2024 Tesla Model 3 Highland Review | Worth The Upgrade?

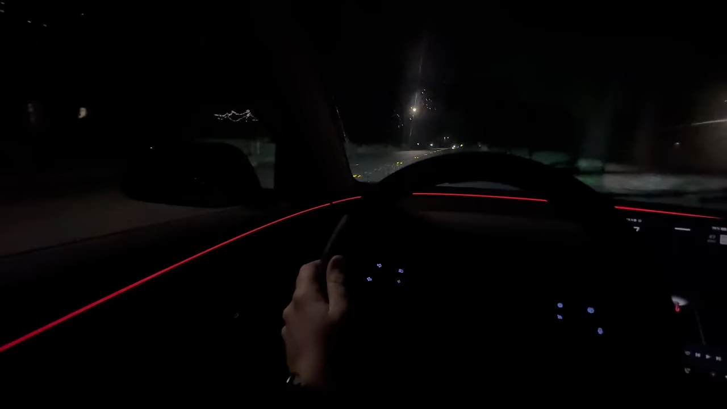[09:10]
And this really shines at night. I was driving this during the day and I drove under a dark bridge and I immediately felt this kind of immersive experience with the led light bar. And I think that's a really good addition.